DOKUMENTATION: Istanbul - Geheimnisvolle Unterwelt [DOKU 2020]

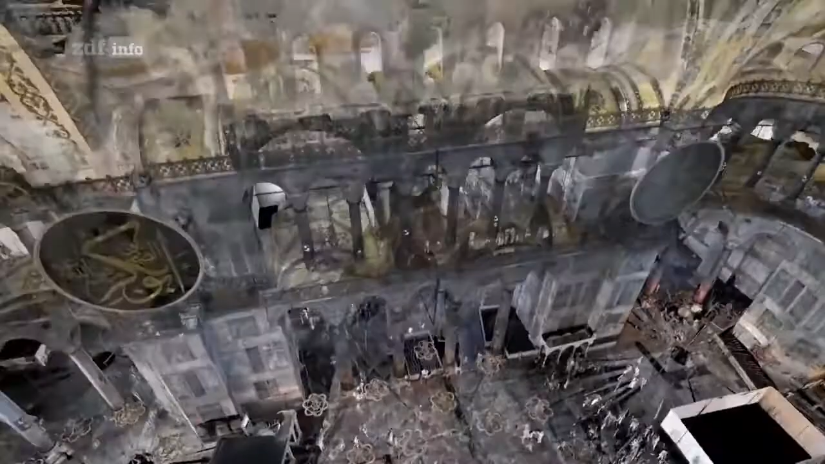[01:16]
Und enthüllen die Genialität der antiken Baumeister. Unglaublich.
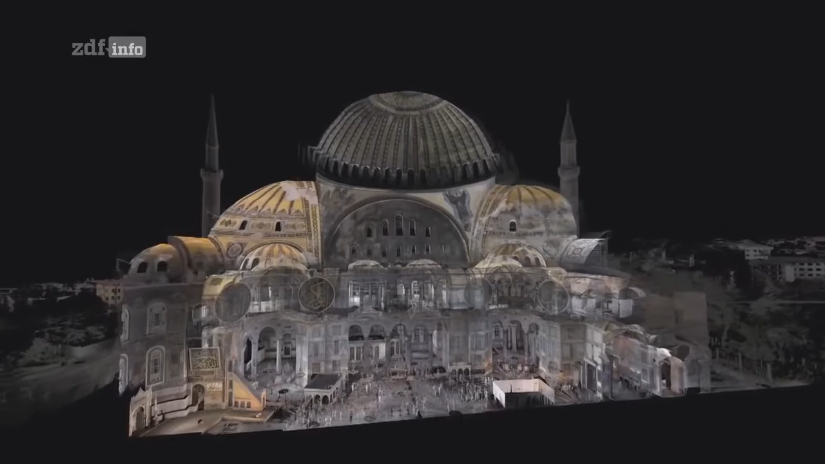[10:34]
Und an den Seiten befinden sich noch einmal zwei riesige halbe Kuppeln. Sie sorgen dafür, dass der Raum noch größer wird. Wenn man dort drinnen herumläuft, spürt man das gewaltige Volumen.
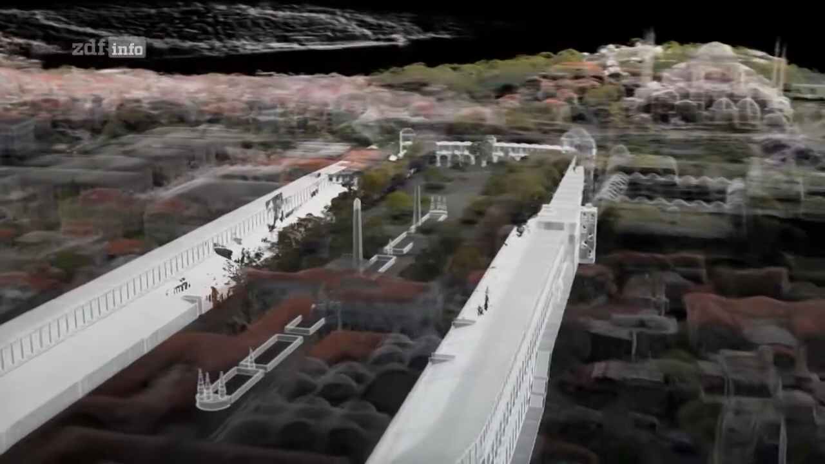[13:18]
Und sogar mehr als im Wembley-Stadion.
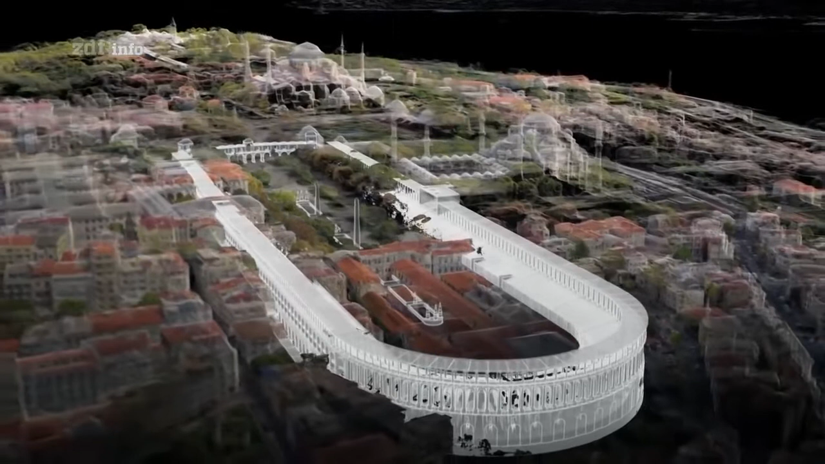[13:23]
Doch von der Rennbahn ist nur noch wenig übrig.
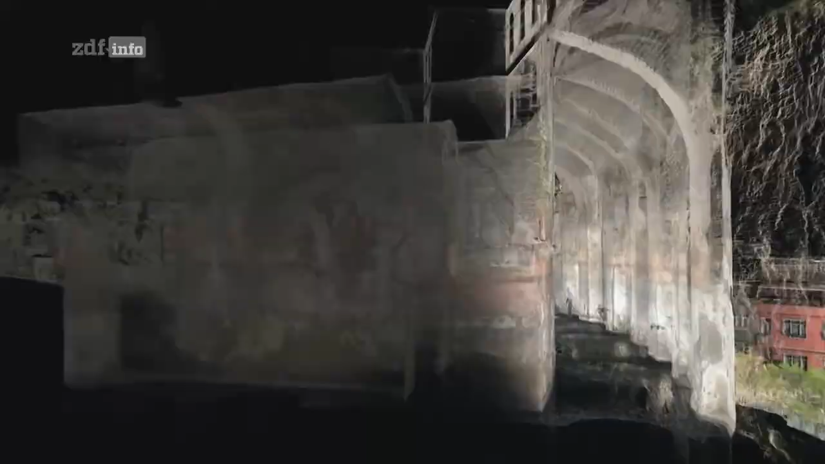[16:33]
Und alles dank der römischen Erfindung des wasserdichten Zements. Hier sehen wir den wasserfesten Verputz.
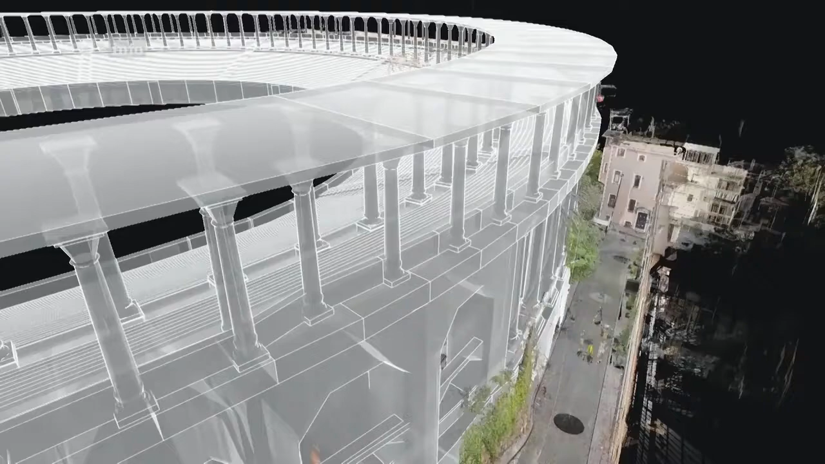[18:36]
Unsere Scans zeigen, wie ein Bauwerk,
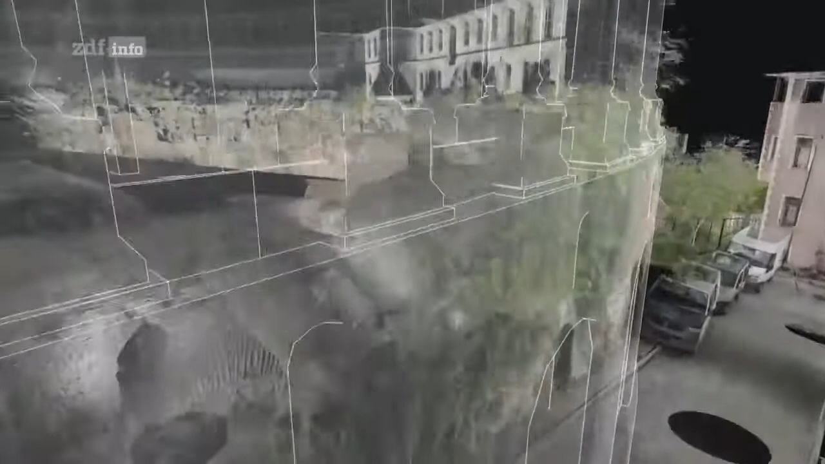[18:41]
das ursprünglich der Unterhaltung diente, in ein lebensrettendes Reservoir verwandelt wurde.
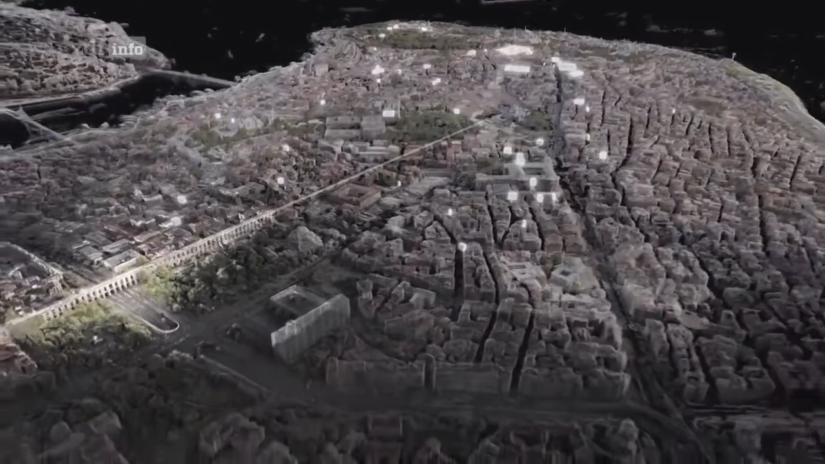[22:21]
Einige davon waren improvisiert, wie die im Hippodrom. Andere gezielt gebaut und einige davon so groß wie ein Fußballfeld.
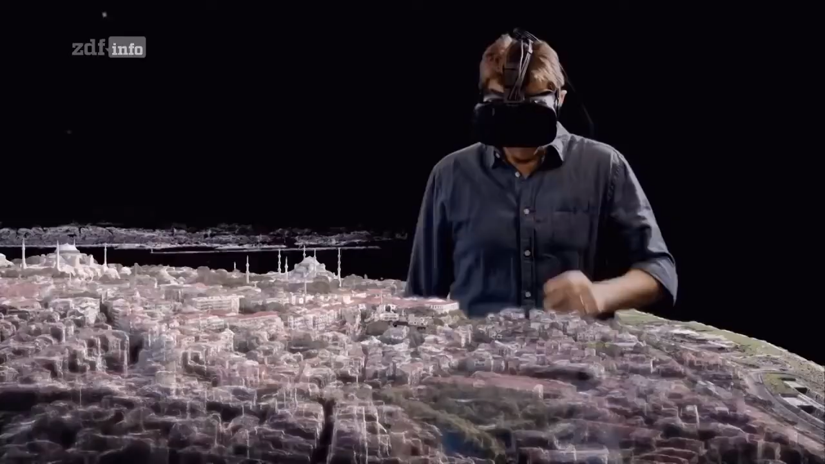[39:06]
Und hier sind wir in die unterirdischen Gänge rein. Da ist die Treppe.
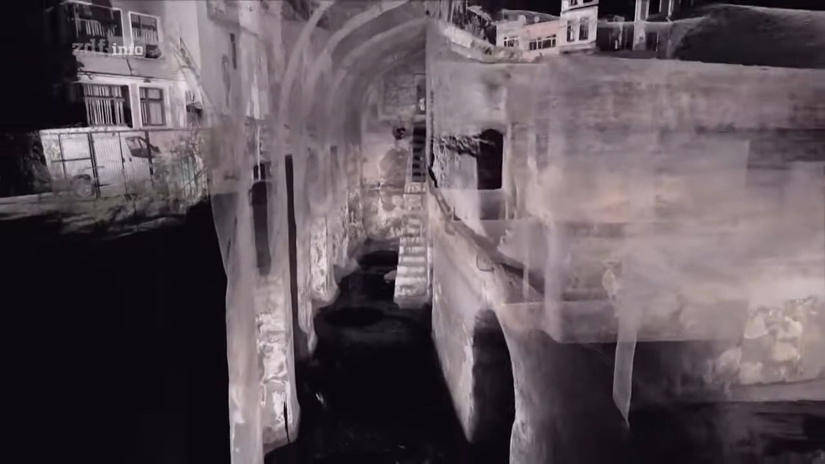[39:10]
Und da ist all das dreckige, rattenverseuchte Wasser.
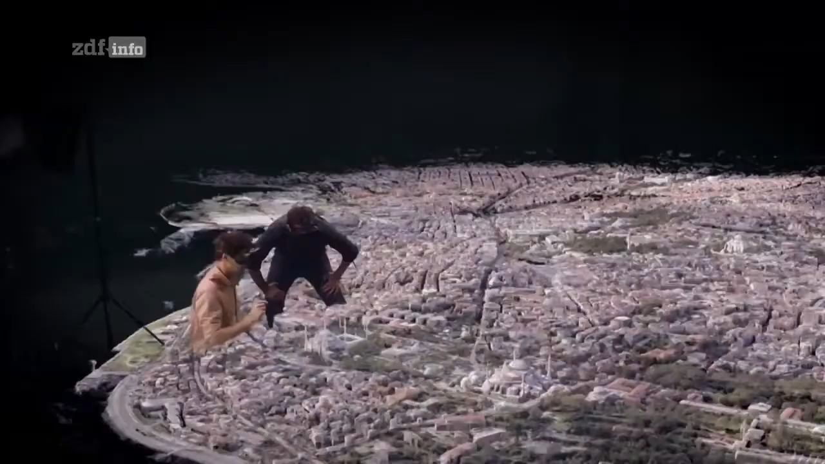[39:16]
Und steigen wir da rüber? Ah ja, ich sehe schon.
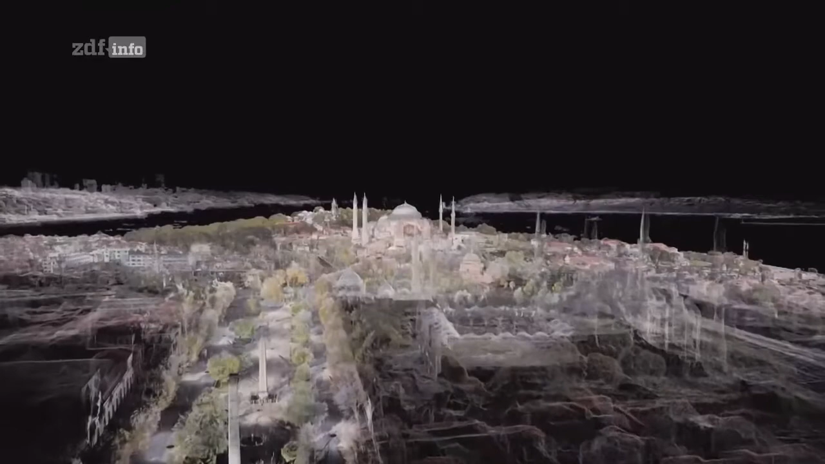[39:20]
Da ist sie. Die Hagia Sophia.
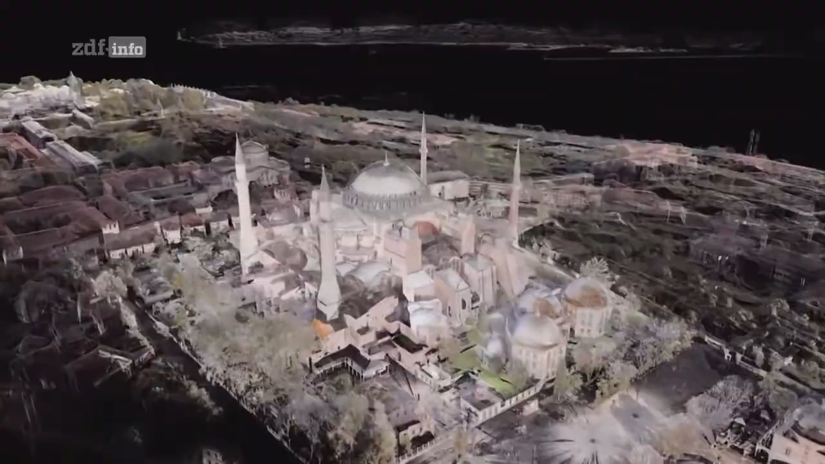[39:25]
Man sieht deutliche Unterschiede zwischen den Minaretten. Sie sind alle zu verschiedenen Zeitpunkten gebaut worden.